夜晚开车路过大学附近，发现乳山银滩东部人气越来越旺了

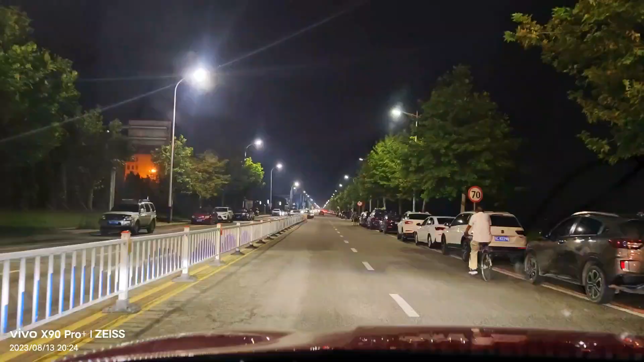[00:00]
现在是这个2023年8月中旬的晚上8点半我去参加他们社区的文艺活动刚回来然后我现在到了汉林明院小区的南面这一块了因为这个地方到大学这一块有一个烧烤或者是晚间的这种晚事吧
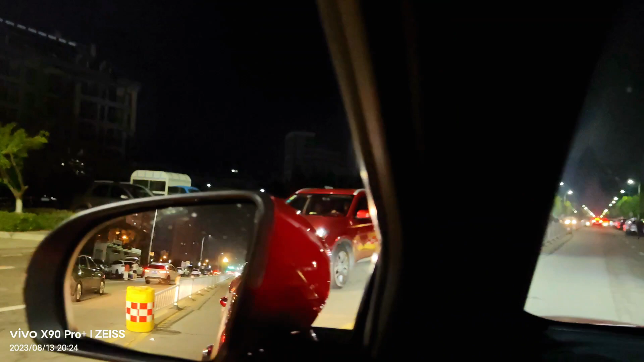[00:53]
然后就马上就到这个烧烤的地方了烧烤市场吧这是自发形成的这个地方据说很晚也不打烊